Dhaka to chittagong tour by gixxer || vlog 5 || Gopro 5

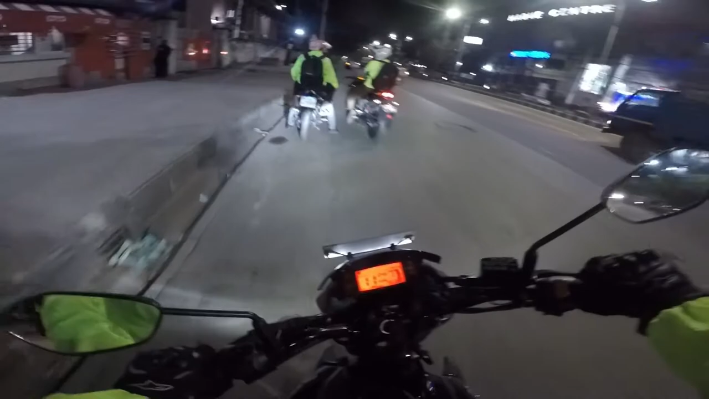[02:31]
চলেন, সামনে 2টা বাইক, 3টা আর আরেকটা কই সামনে আগান, সামনে পিছনটা কই আমাদের।